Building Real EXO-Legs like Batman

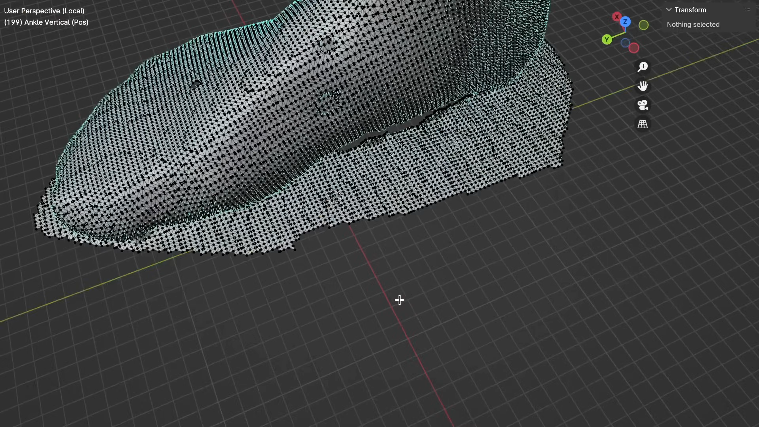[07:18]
So from here, I'll simply cut the points that I don't want and then re-skim that exact
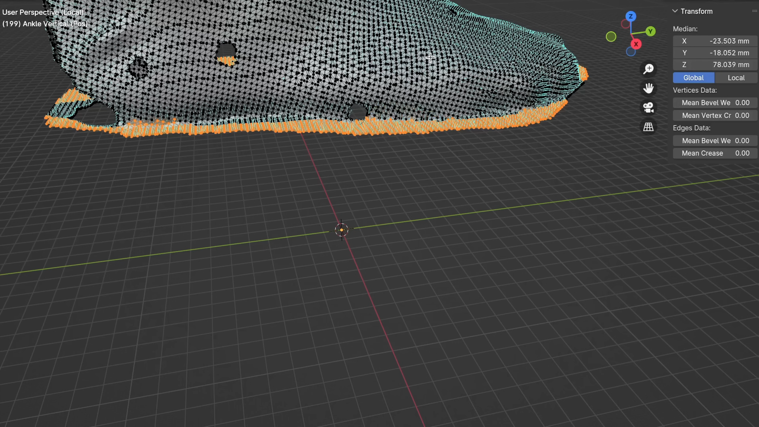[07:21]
replica with a low-poly
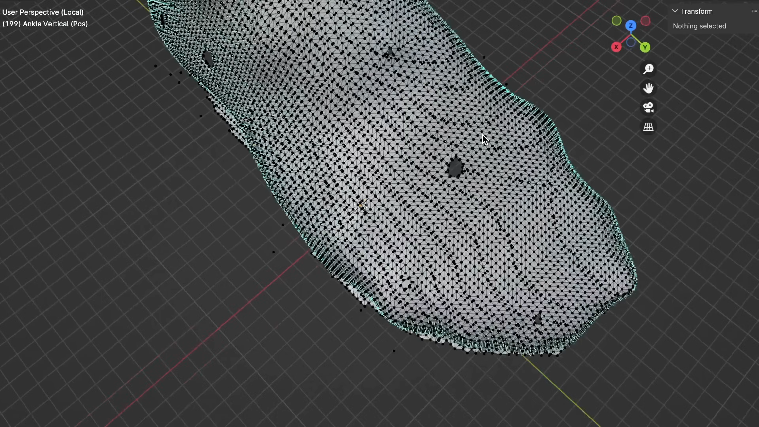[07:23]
mesh of my target appendage to design around. And then this is how I have my reference.
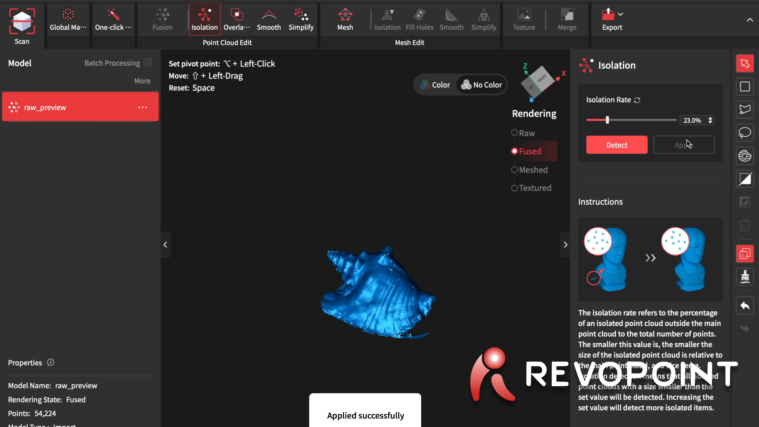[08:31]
Then you can have it automatically detect where the holes are. You can click to verify to fill them.
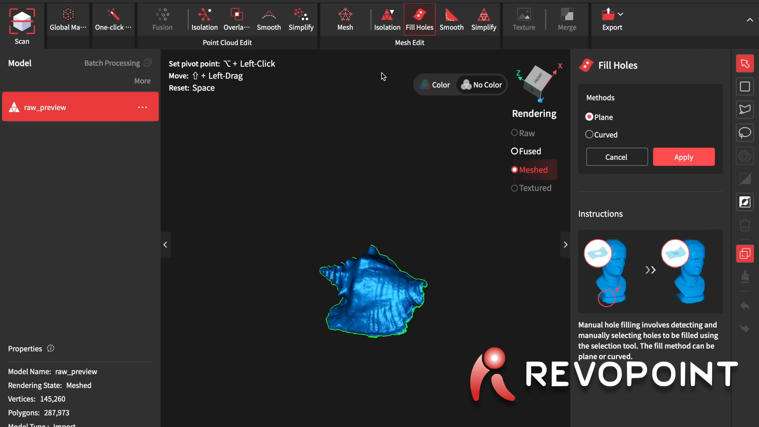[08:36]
Where I recommend simplifying the mesh so it has a little bit cleaner topology after all of this.
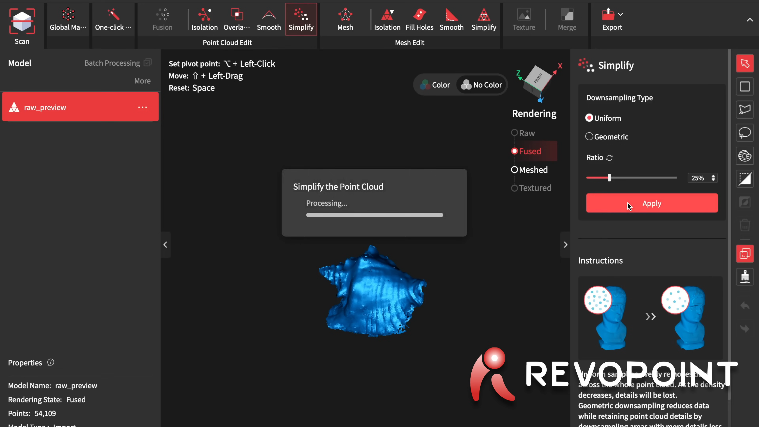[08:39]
And then you can mesh the model.